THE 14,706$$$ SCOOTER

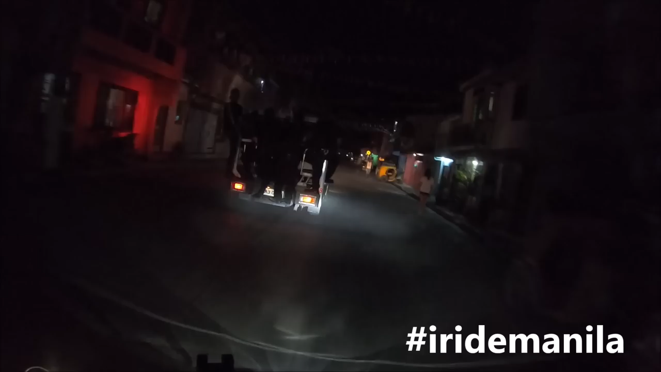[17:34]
When the police is on budget, they're maximizing the space. Should I pass?